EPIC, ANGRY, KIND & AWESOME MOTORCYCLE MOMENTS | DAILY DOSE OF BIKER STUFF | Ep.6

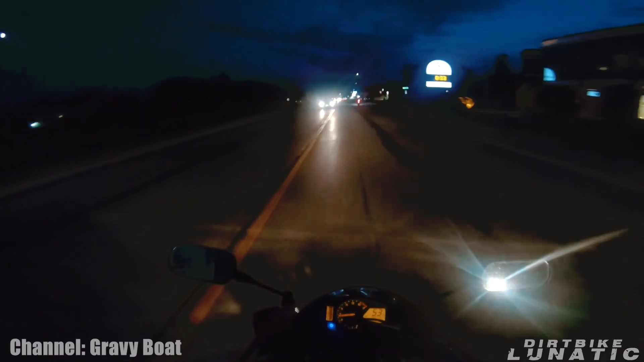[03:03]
This biker almost got hit by this driver who drove over the double yellow line, and because of that, these bikers went after him.
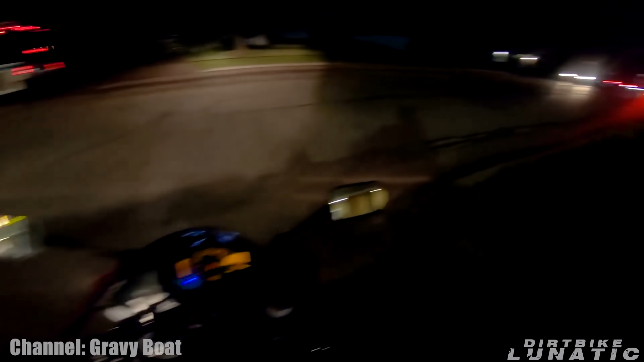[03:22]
Okay. All right. You're good. It's okay. We're all safe, but just be careful.
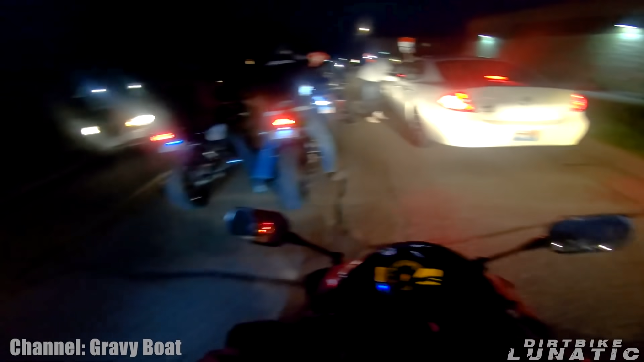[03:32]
Hey, it's alright. Can you get home safe? Yes, sir? Alright, you don't need anybody to drive you? You just came really close to some of us. What happened? She almost hit us. Really? Yeah. Yeah, you almost hit like six of us.